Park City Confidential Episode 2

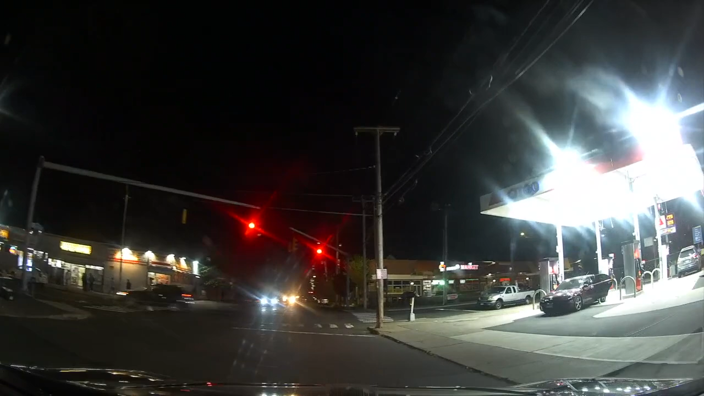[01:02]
as well as those who planned his murder, searched for him, followed him and waited for him, drove these streets.
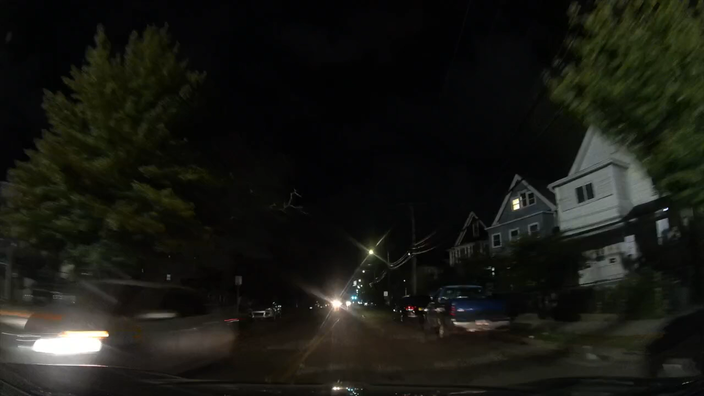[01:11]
Iranistan Ave, Hanover Street, Norman Street and State Street. Detectives also believe that those suspects may also live in this neighborhood, which straddles the south end and the west side of the city. The homicide unit believes there is a person watching this video who can provide the major break this case needs. If that person is you, please make the call. The number is 203-581-5243 and 203-576-TIPS.